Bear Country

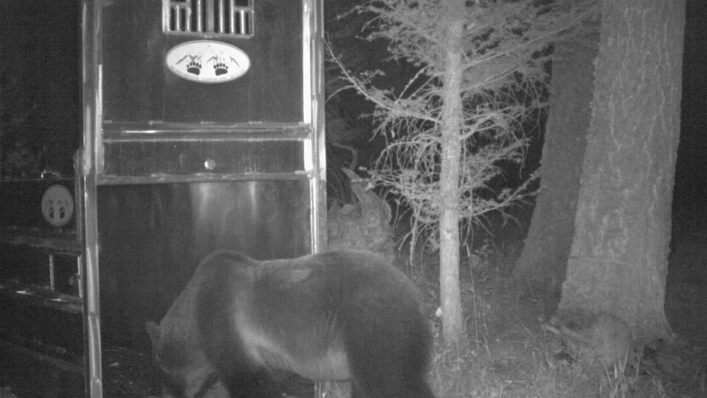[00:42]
The bear that we caught today, we have tons of pictures of him. He is stretched out to his tippy toes and he's eating everything he can reach.
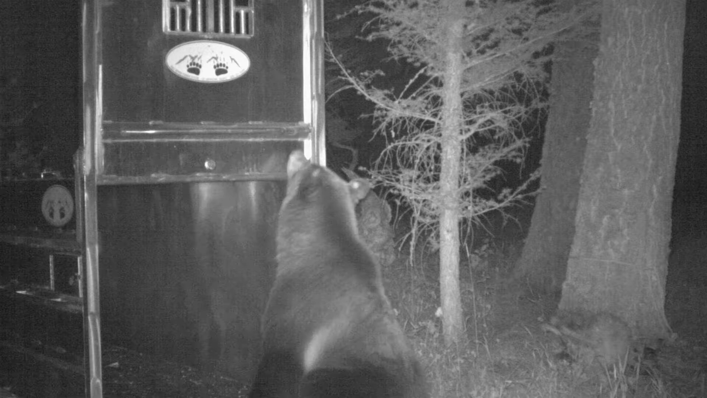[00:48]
And he even entered the trap, but he's not going to pull the trigger bait. And so at that point, for us to be effective, we actually had to try to elevate our game and try to fool him a little bit.